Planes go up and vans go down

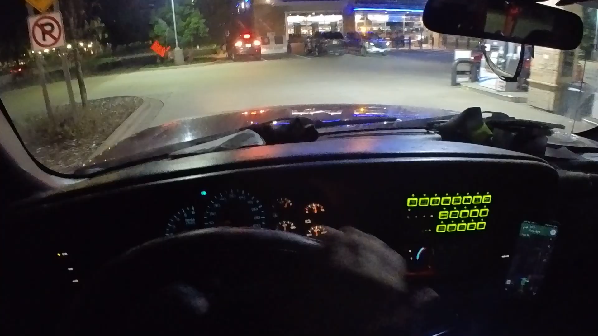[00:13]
they said silver company SUV, so it might be the one with the lights flashing.
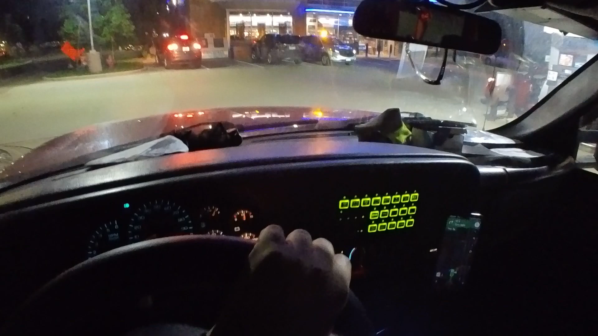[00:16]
Alright, it's probably them right there.
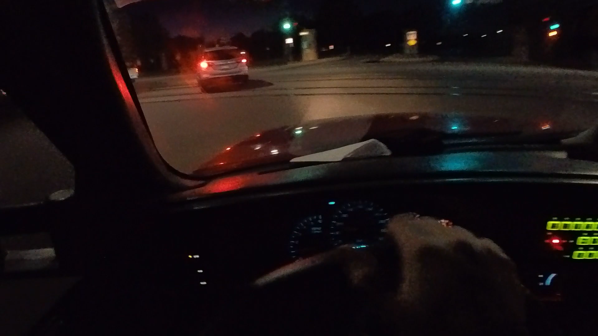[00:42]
Oh, it's in one of these lots over here. Okay. These lots are always fun.
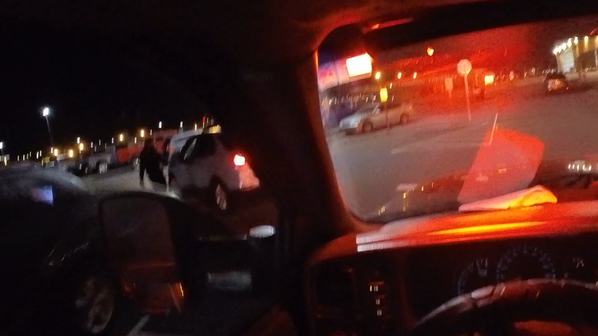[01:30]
Is that one right there, right?